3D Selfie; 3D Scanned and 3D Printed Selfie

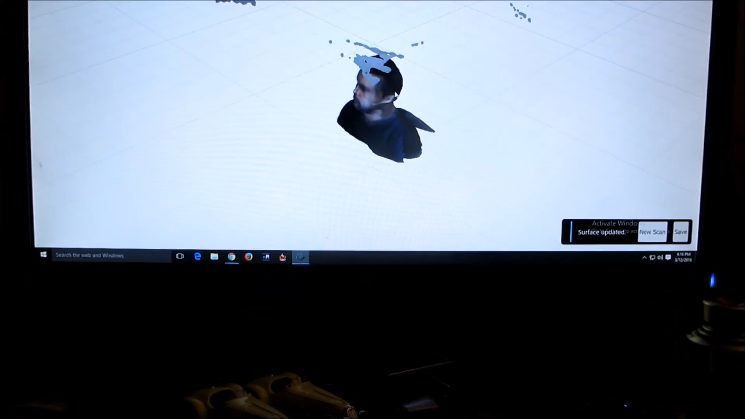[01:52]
me the free edition it's a bit bloated it looks like but we may have a
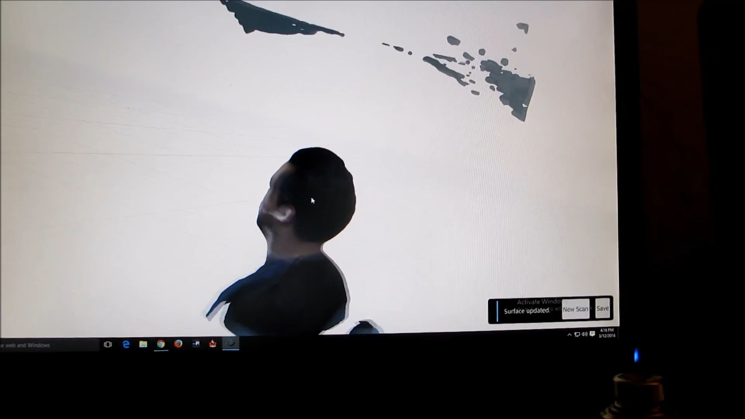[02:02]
a good mesh yet with some post-processing and some cutting here all right let's save this and
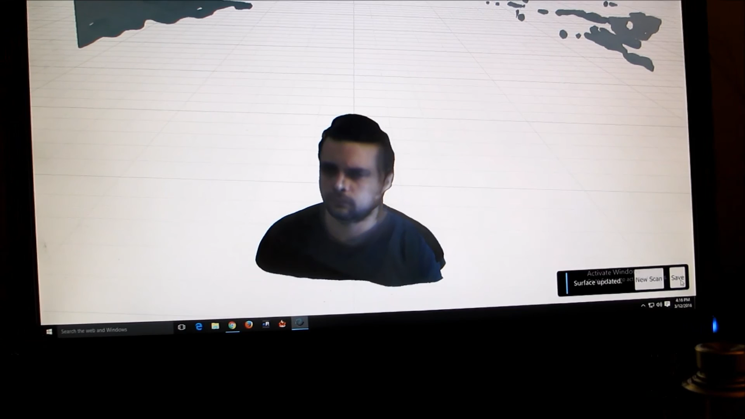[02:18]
I'll cut away and show you guys the next part of it
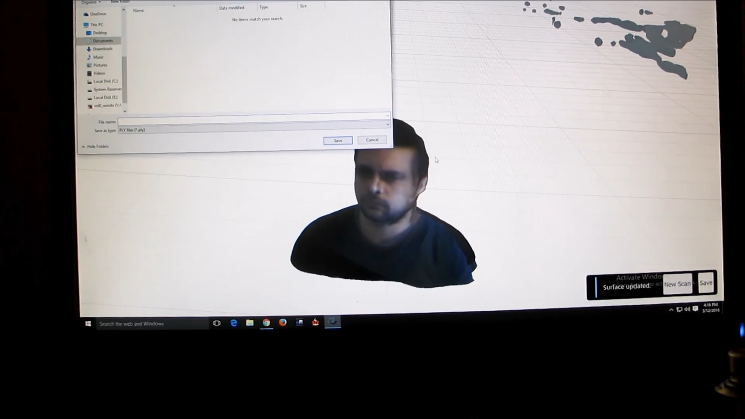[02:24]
actually we'll save it now let's save it in desktop I'll save it as Bruno
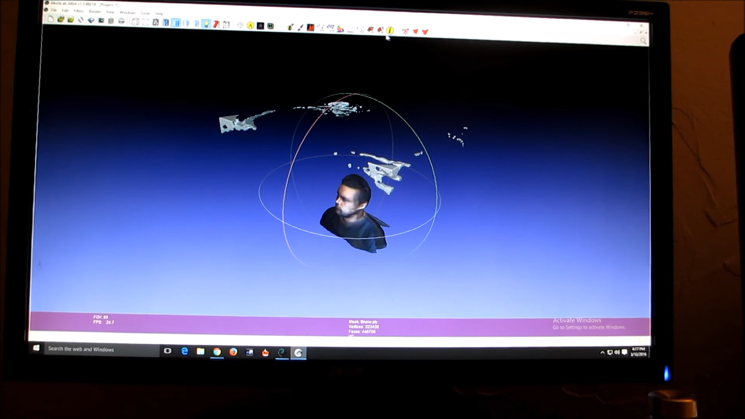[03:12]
as you can see it's not terrible but we got to get rid of some of this stuff so let's do this